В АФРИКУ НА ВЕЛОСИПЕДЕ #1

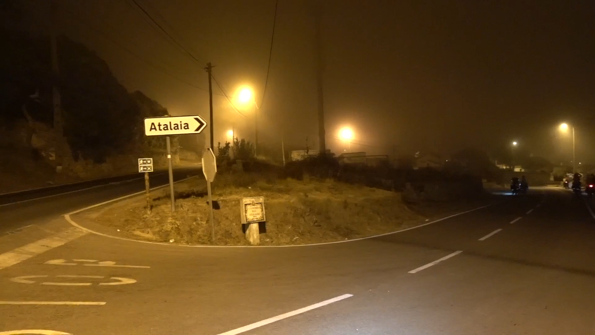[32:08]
Задувает все, туман, облака и очень холодно. Мы все мокрые. Я жива еще.